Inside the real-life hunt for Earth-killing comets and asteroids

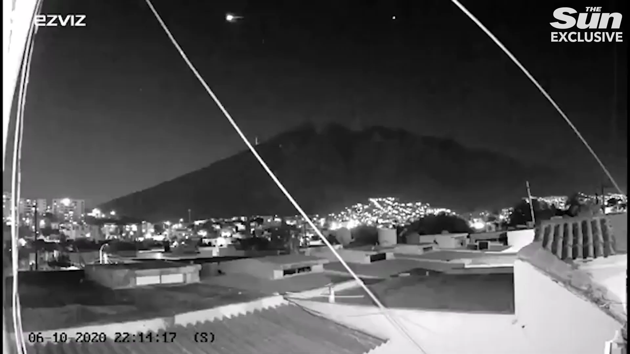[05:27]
The atmosphere is even capable of burning up car-sized space rocks, an event called a fireball,